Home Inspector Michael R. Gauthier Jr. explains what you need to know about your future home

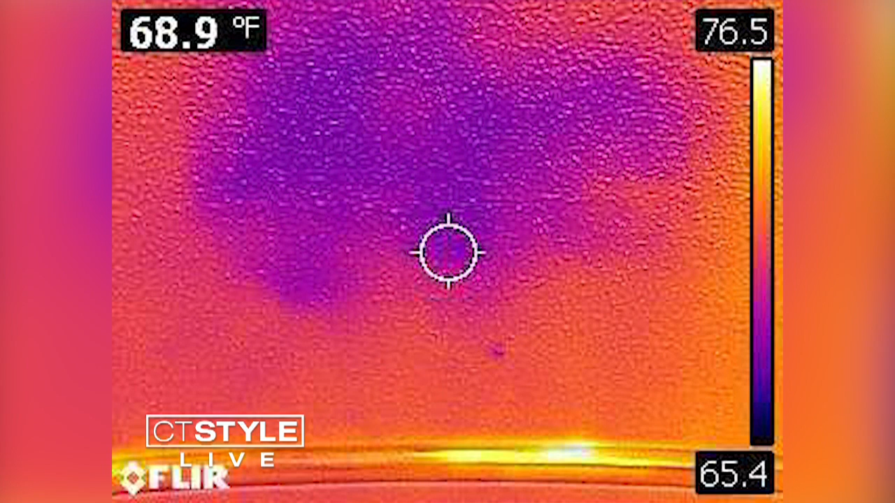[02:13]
On screen: spot 68.9°F
The ceiling in the bathroom, I was actually looking for leaking from the roof into the attic. So I've used a thermal imaging camera, which you can see right here. And it detects heat signatures. This is insane. Yeah. So... You realize the technology was this advanced.